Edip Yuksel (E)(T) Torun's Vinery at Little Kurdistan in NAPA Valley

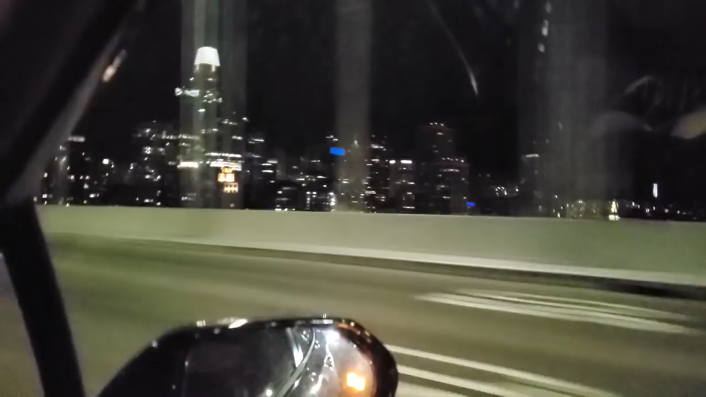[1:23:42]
You see that tower down there? That right? At the very most right point? Yeah. That's Embarcadero. That's what you saw yesterday. Wow. That's what you saw yesterday on the TV from old 1900. Wow.